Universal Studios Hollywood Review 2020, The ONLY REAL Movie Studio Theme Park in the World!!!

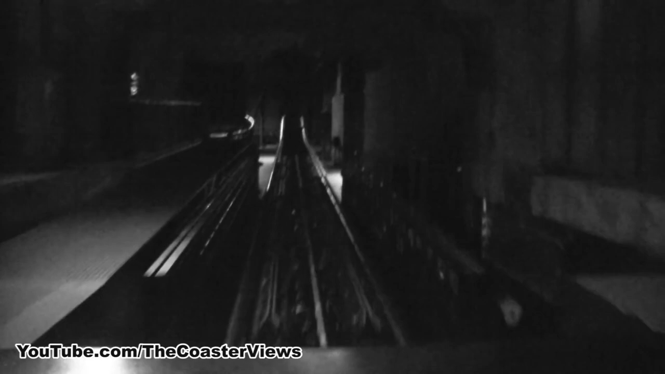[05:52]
you'll be able to see the track but there's that LSM
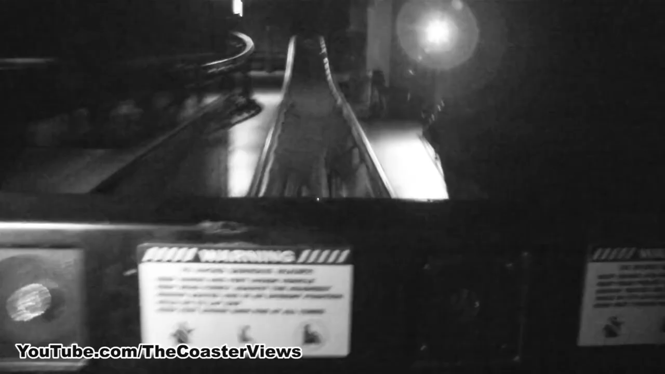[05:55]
launch and then it's just a low
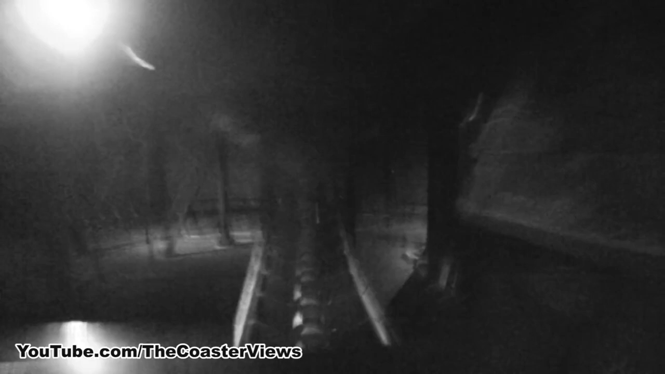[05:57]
level it doesn't go no crazy drops or anything it's just a nice family fun coaster last